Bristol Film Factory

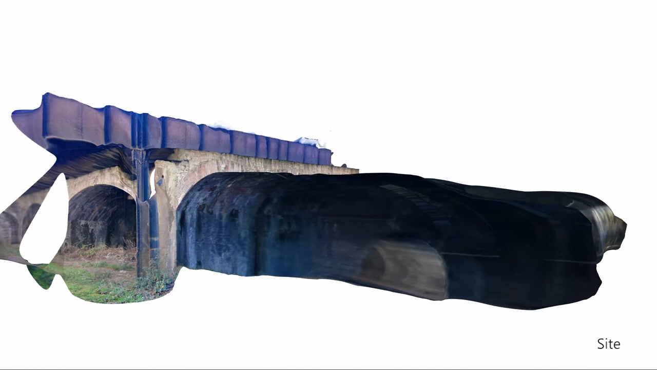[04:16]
and just trying to see how the programme would create a 3D space from just 2D photographs.
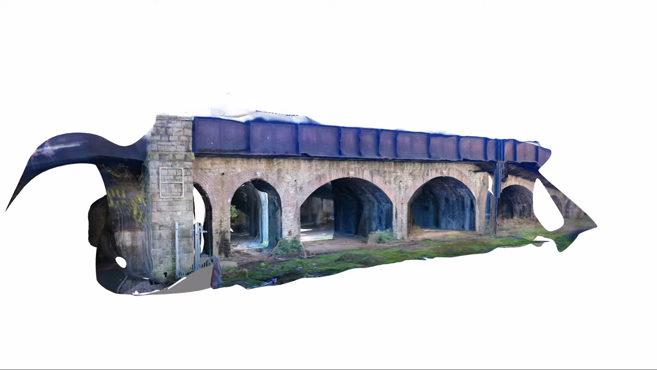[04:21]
And it led to using the same programme, ReCap,
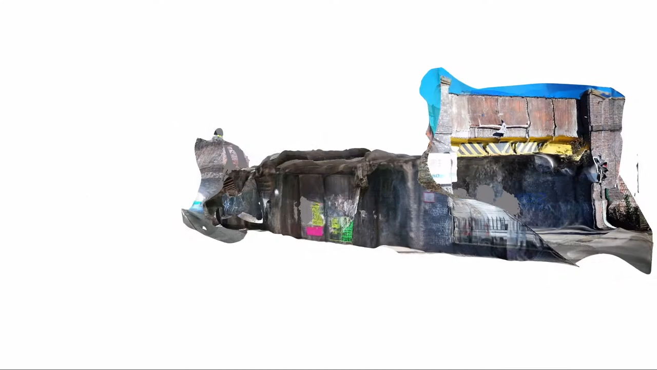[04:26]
to looking at film sequences and how a sort of collection of frames